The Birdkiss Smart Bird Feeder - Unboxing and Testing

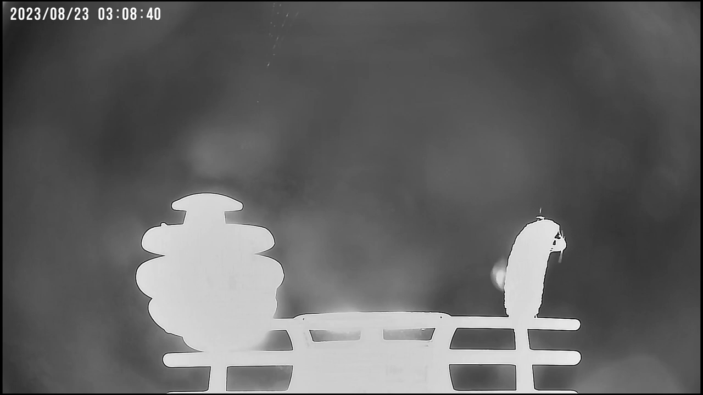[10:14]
Well, sometimes the camera would pick up movement of fruit flies on the banana, and misidentify the banana as a bird.